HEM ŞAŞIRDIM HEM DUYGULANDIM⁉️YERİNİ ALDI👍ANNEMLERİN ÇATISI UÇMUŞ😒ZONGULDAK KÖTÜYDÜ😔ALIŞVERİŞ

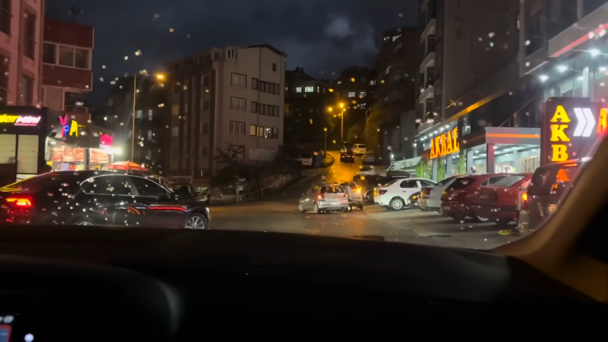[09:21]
Baksana hep ince ince yağdı. Dünkü gibi olmadı Rıza. Aslında bugün için de sanki uyarı verdiler de. Fırtına yakacak. Aynen ya fırtına olmasın. Yer de yok burada. Şu çıkıyor herhalde. Çıkıyor da bu dayı ne bekliyor hemen onu. O öndekini bekliyor. O onu bekliyor. Herkes birbirini bekliyor. Dolu valla ya. Yoğun saate denk geldik. Ha şu çıktı bak. Önce BİM'e geldik.